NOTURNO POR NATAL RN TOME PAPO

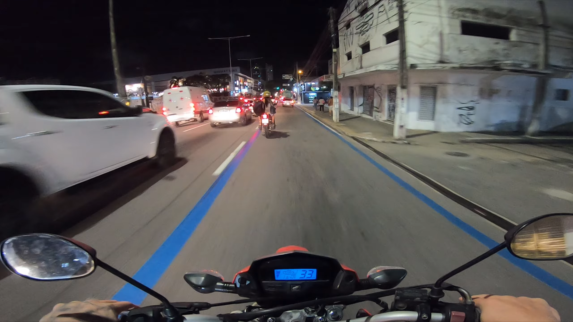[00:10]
Olha só isso aqui. Olha só isso aqui. Eu acho que eu vou por aqui mesmo. Vou por aqui mesmo que é melhor, sabe?
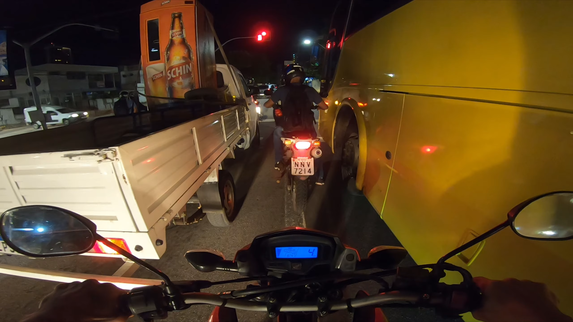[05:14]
Isso aqui tá complicado. O meio desse doido deve dar pra esquerda aqui. Bora!
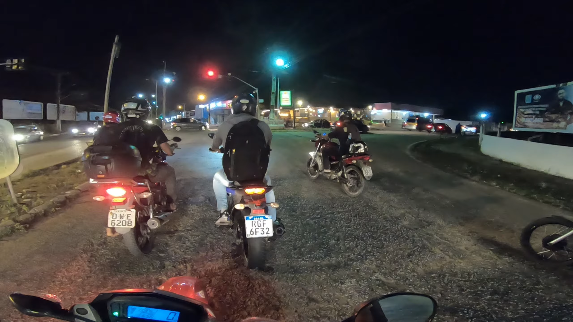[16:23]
Esse pneu vai estourar, velho. Olha só. Se liga aí. Tá na linha, pô. Se esse boy der uma puxada de punho, esse pneu rasga, viu? Porra, é isso?
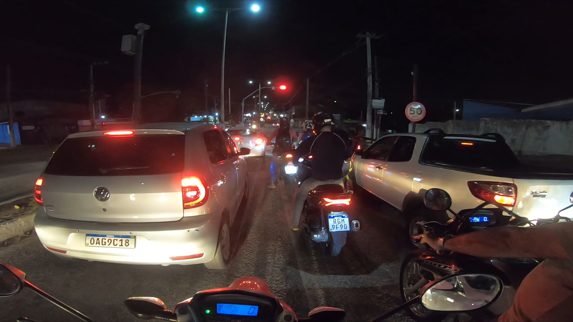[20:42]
Ixi, atrapalhou o trânsito. O ruim desses caras aí é isso, sabe? Atrapalha o trânsito todinho.
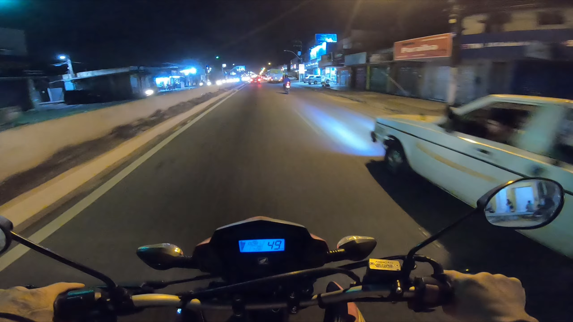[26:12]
Eu, hein? Tem faixa de pedestre aí?
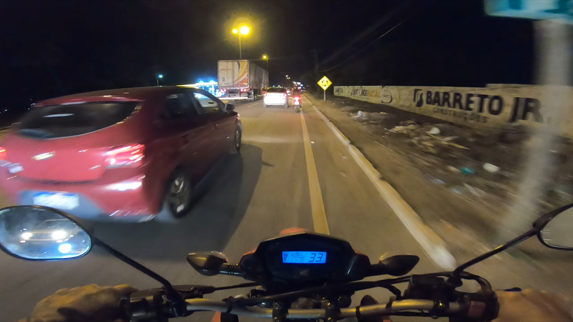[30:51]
Meu amigo, que trânsito é esse, hein?